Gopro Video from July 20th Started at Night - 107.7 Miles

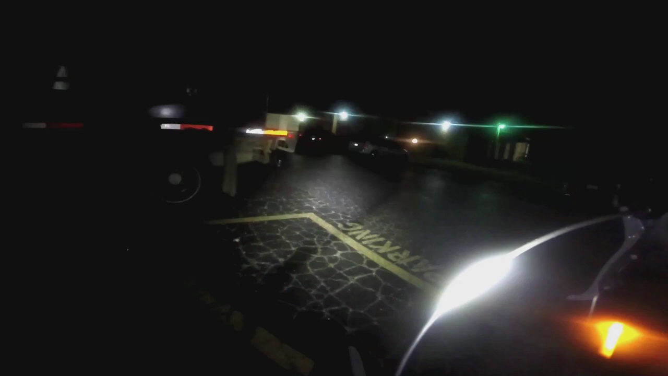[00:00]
Hey everybody, this is Buddy. Well, this is me leaving out. It was Saturday the 20th, and I was looking to do 107 miles that day. And I did accomplish that. But this is me rolling out, and this is what rolling out at 1:45 in the morning looks like. It's dark, but I can see.
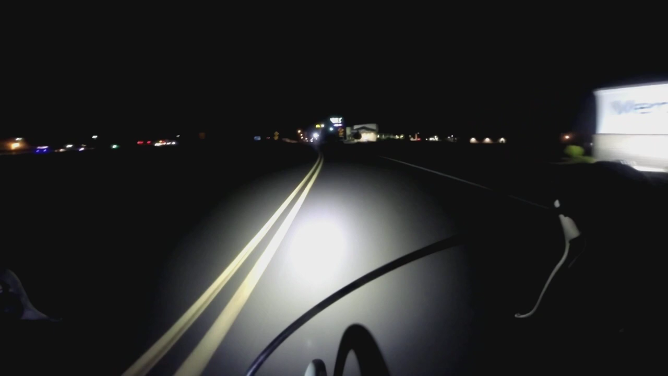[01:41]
And pulling up at the McDonald's. It's really early in the morning, so I know, you know, the Hardee's doesn't even open up until 5:30. So as I make this turn, I'm getting ready to go to the
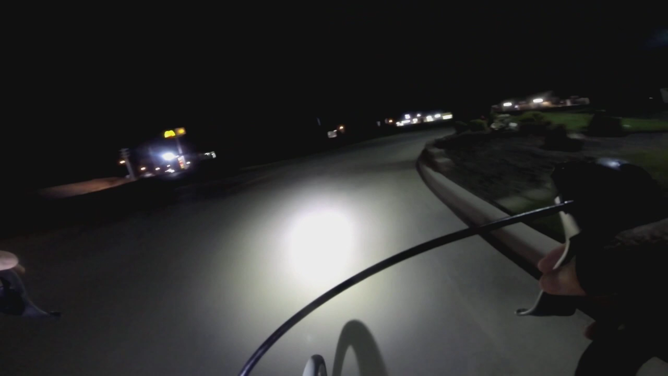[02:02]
McDonald's to get me a drink of water, stretch my legs, and actually do a little deep stretching. First stretch of the day is always important.
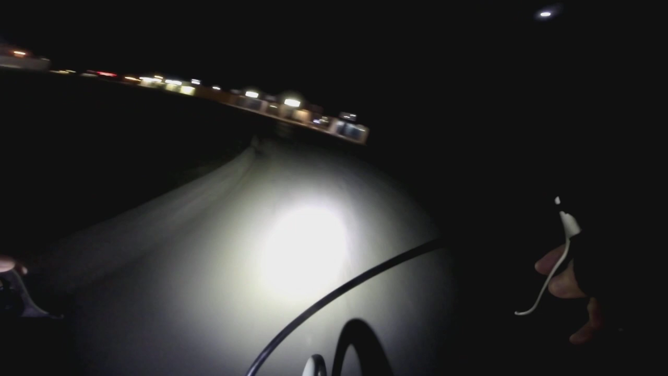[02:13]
At least for me it is. But it's a beautiful night, and the temperature I believe was about maybe 73, 74 degrees.
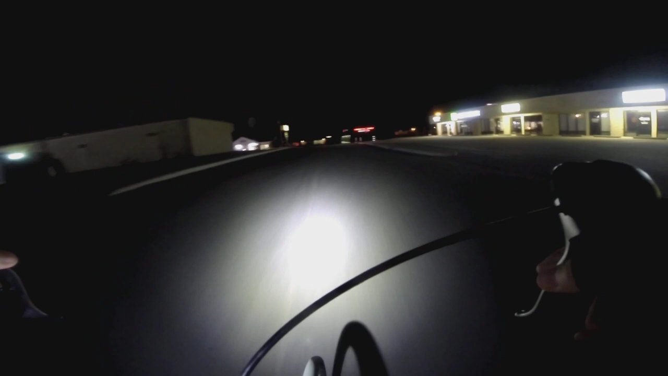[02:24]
Kind of cool to me, but. Alright, this is me arriving at the McDonald's.